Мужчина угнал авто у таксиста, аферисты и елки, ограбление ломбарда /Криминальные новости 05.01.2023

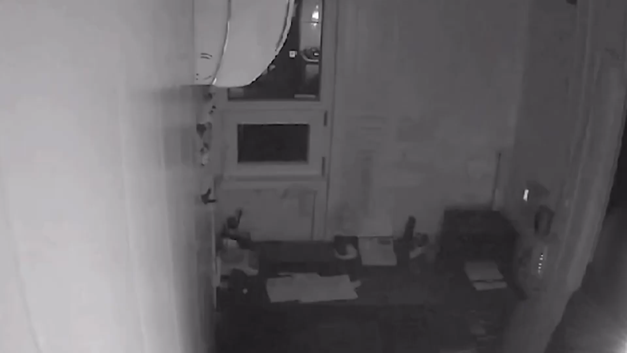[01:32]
Дверь ломбарда 18-летний парень вскроет отверткой. Хотел быстрого и большого капитала, но...